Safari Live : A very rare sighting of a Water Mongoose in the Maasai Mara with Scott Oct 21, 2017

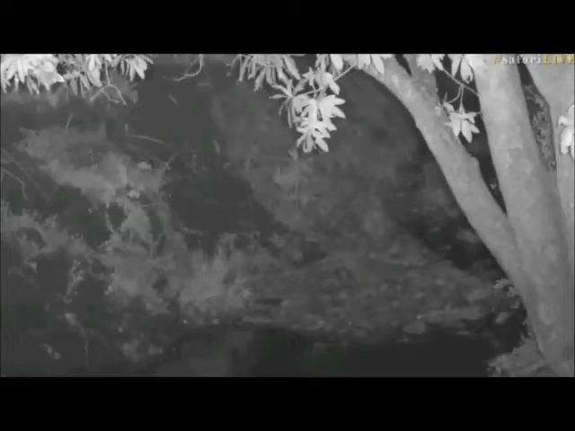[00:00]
us some oh there it is on the right of those leaves dangling down right at the top of your screen there nice there perfect so you're just getting a little glimpse there it's a brown mongoose and they are often active nocturnally it's behind those big green leaves on the top of your frame there it may pop out just to the left
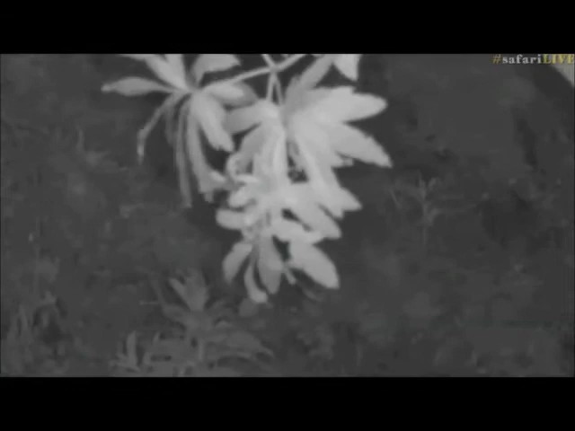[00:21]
i think if it continues on its course that it was moving please come out into the open because i don't think any of you have seen a oh there's one cool awesome so this is the
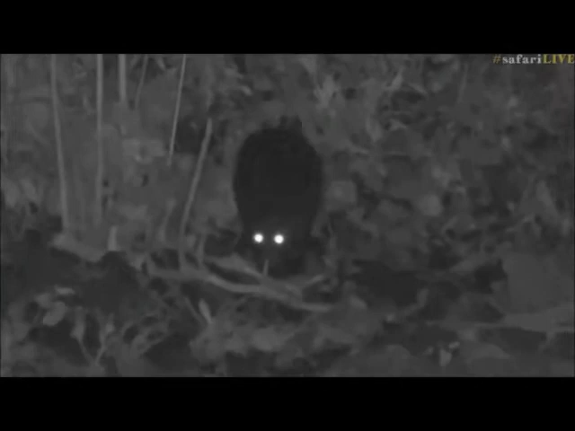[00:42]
rarely seen water mongoose and if we're lucky we're going to see it foraging in the water for some snacks it's following a small river there it is doing what water mongoose do best get into
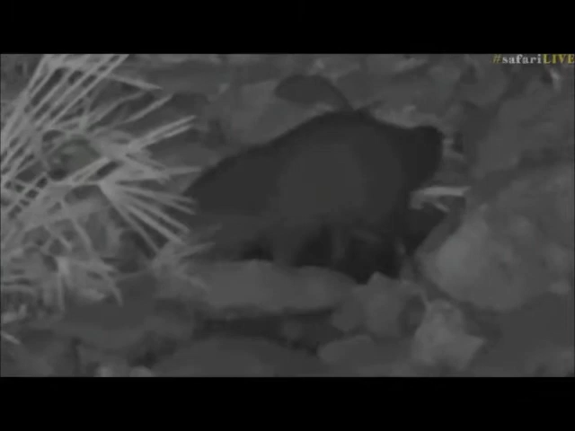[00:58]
the water and i wonder what you're looking for for dinner is it frogs
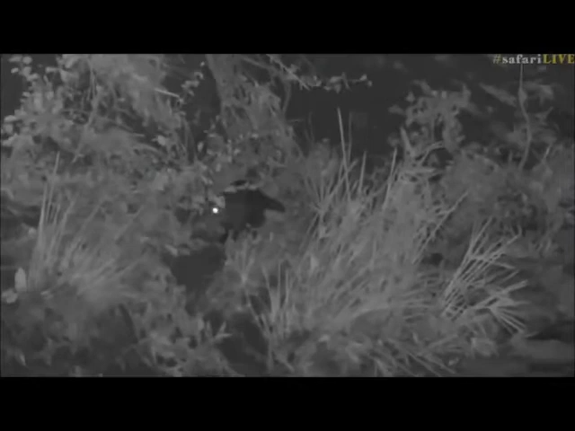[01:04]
mainly or crabs i'm actually not too sure i don't know a whole bunch about these creatures i've spent
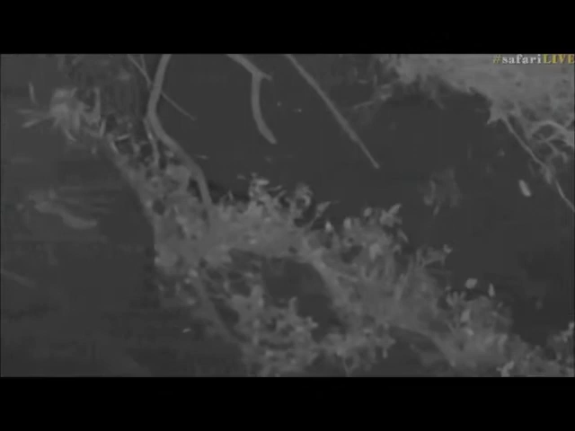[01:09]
very very little time with them and this is the best sighting i've actually ever had of one of
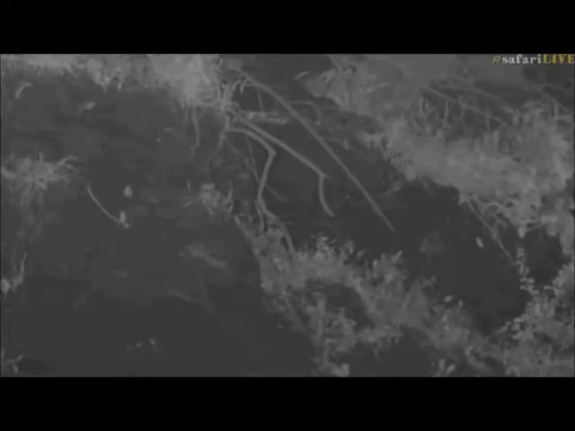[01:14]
them initially i thought it was otters that got me very excited
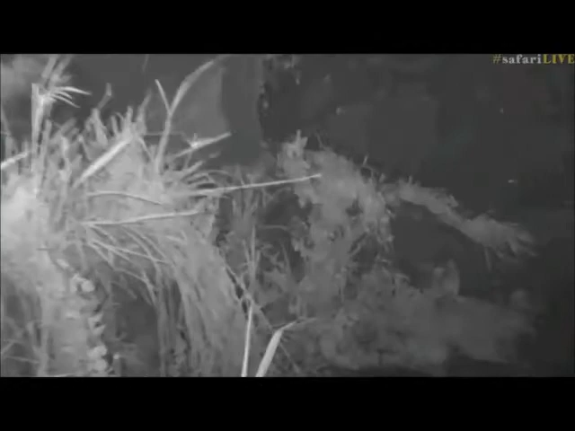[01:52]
but it should pop up at some point and i'm very happy to hear that there's a lot of you expressing your excitement there it's right at the bottom of your screen it's popped out lower seb there we go it's yeah perfect looks like it's making its way back down towards the little riverbed now sheesh it's making seb's life tricky the route it's deciding to take
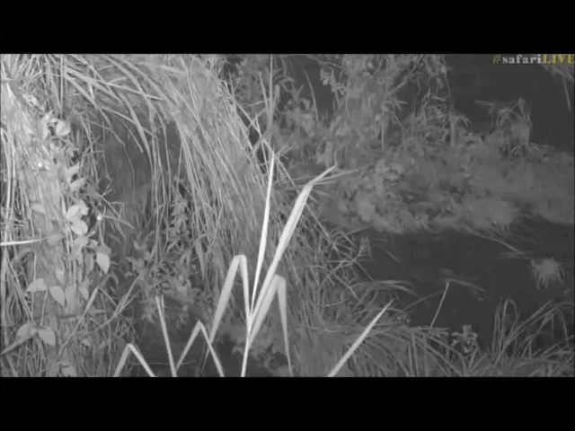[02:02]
but hopefully it's going to pop out now just in front of that little tuft of grass there we go here it comes aha very good how cool is this please find something to eat it will be very useful for us to know what it what it is you like